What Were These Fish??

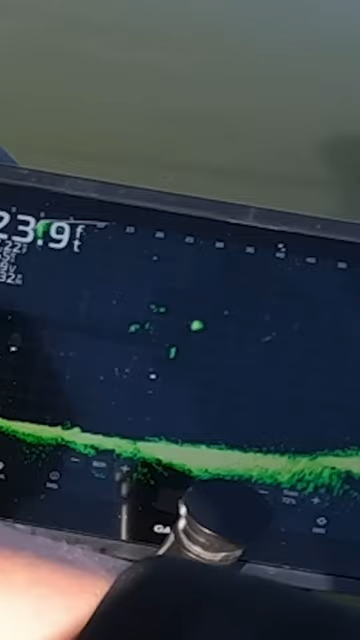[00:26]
Every fish there scattered. So what do you think those fish were, bass or something else? Let us know down in the comments.